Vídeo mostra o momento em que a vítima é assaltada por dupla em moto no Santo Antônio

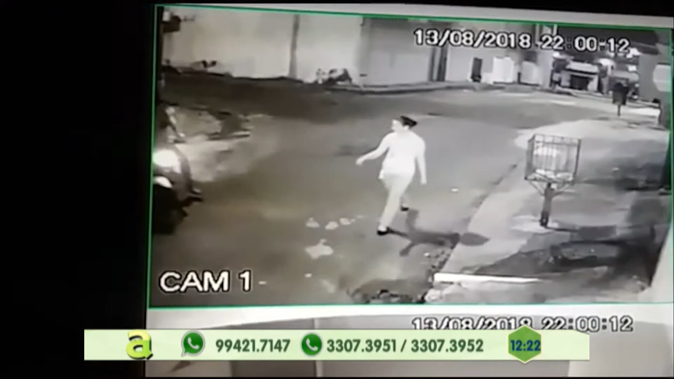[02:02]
Olha aí, olha o momento que ele é abordado, olha o momento que ele é abordado e passa o telefone. Não tem conversa, não tem conversa. Gente, não dá para andar mais desavisado. É uma menina, é uma mulher, gente. É uma mulher, está embaixo da camisa e está com uma toalha no bolso, eu acho.
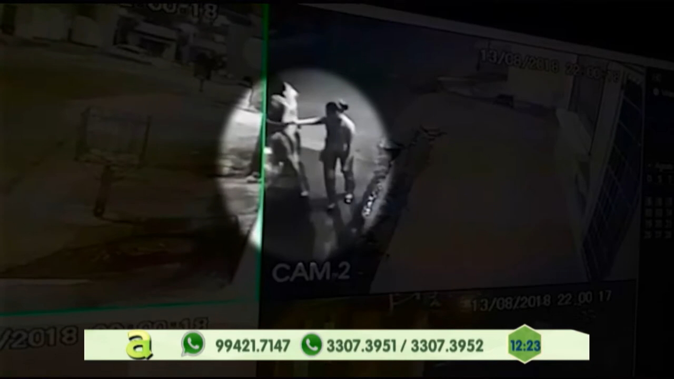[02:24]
Olha aí, não teve jeito. Ela tentou esconder, não estava com o celular na mão, não. Ela estava com o celular embaixo da camisa, tentou esconder ainda o telefone, não estava andando conversando, estava com o crachá.